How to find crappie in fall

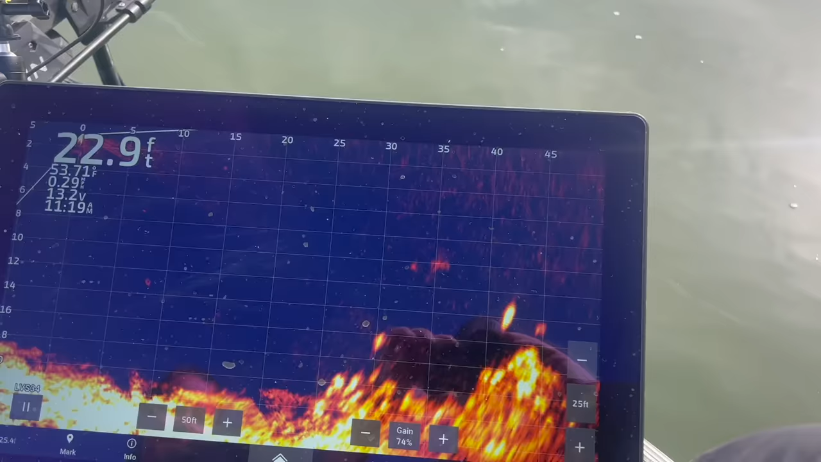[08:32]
On screen: depth 22.9 ft
It just amazes me the way these fish will school up on these ledges.
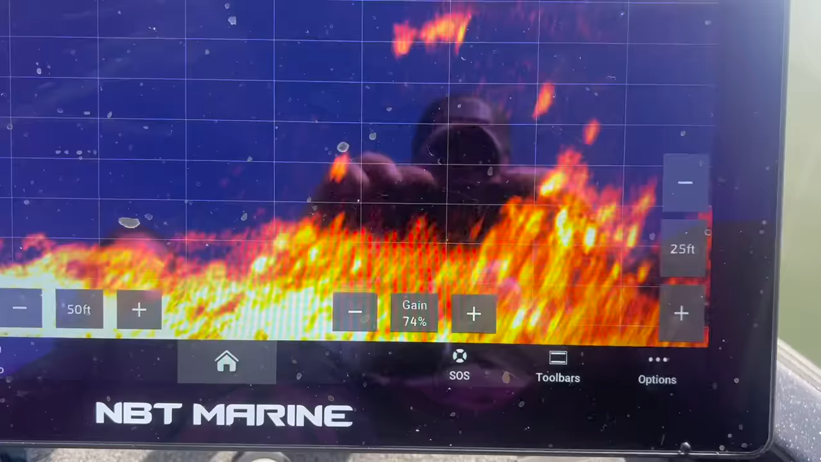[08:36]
And we're still doing the exact same thing.
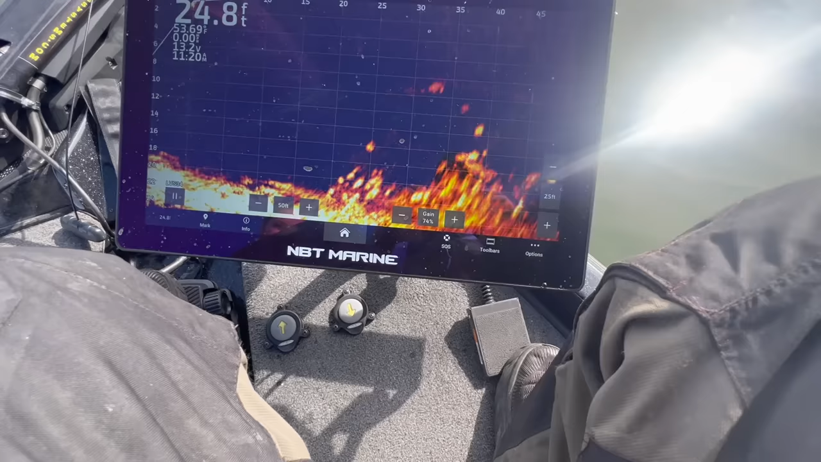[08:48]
On screen: depth 24.8 ft
This time of year, they will start doing this, and most of the time, they'll get in a little bit deeper water.
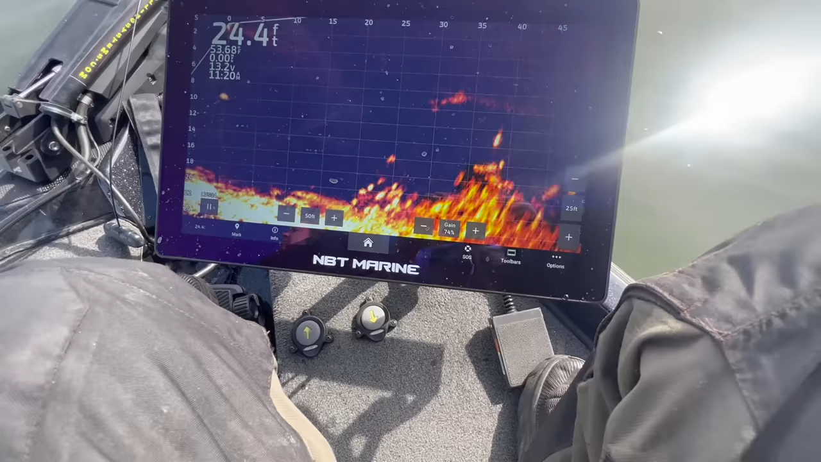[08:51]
On screen: depth 24.4 ft
We're 20-some foot deep, 24 foot deep, right on the edge of this ledge. We're trying to stay in that 30 to 35 foot out range from them to keep from spooking them because the water's so clear.